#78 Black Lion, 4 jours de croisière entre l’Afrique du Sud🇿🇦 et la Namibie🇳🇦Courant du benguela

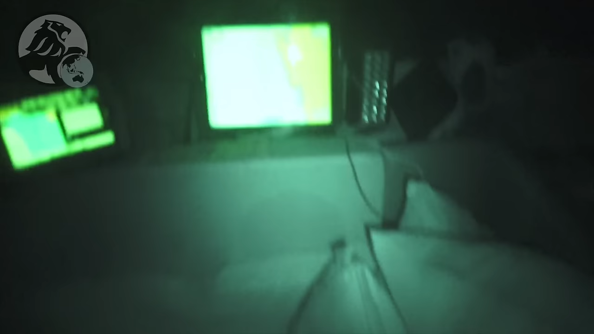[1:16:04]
Et on est réduit au maximum et on va beaucoup trop vite.
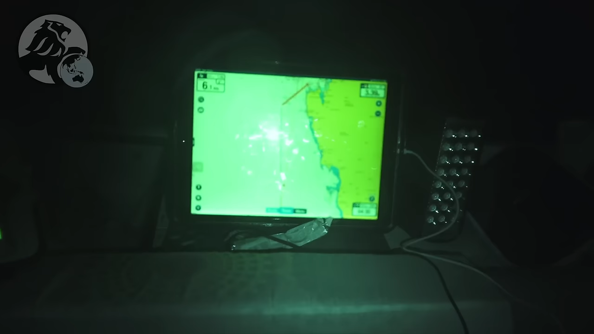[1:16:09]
On fait des pointes à 6-7 nœuds. On est plein portant et ça nous fait arriver un petit peu de nuit. Banane, c'est glacial. Ouais, on est à 1h30, 2h de... Oh là là, il fait super froid.
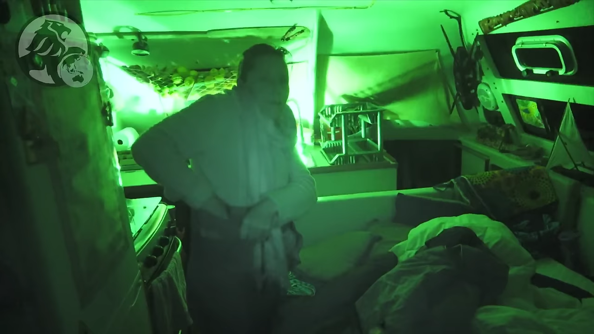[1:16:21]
D'arriver là. Oh, on est en train de se couvrir pour l'arrivée. Ça caille, on a mis les chaussures. Je crois que c'est la première fois là qu'il fait si froid. Les chaussures. On a les gants aussi, non?
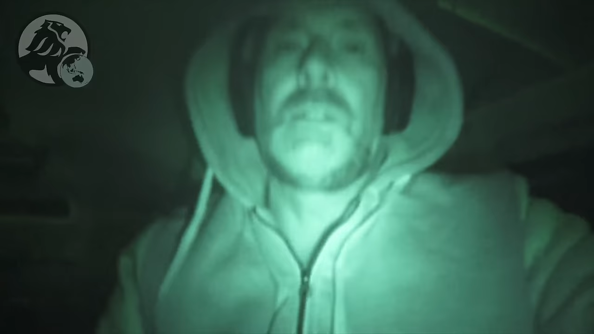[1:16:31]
Ouais, je vais aller les chercher. La salopette, le pull. Putain, on est obligé de mettre les gants.